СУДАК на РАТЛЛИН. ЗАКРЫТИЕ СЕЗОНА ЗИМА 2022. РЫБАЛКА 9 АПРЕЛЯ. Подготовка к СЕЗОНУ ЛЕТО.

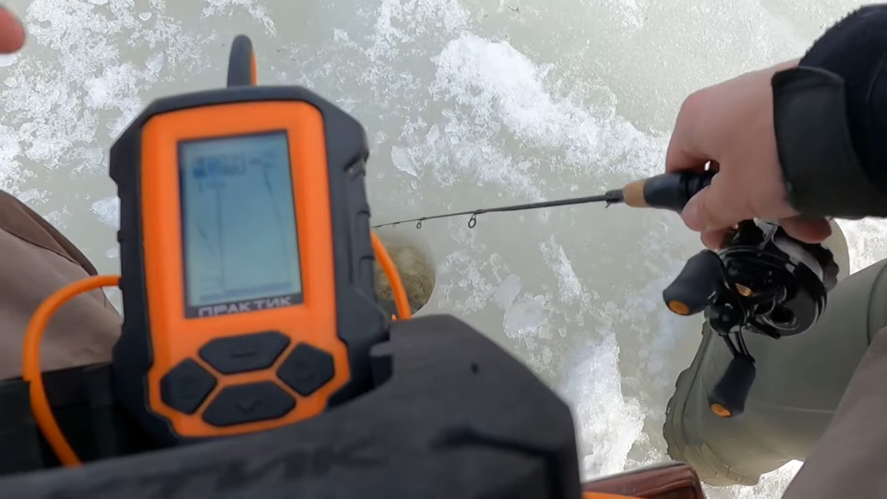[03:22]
Вторая лунка. Смотрим. Включаю теперь в начале, потому что он по клевке в самом начале попадаешь ему, и он сразу же клюет. Потом он как-то побаивается. Будем смотреть. Так, пока никого.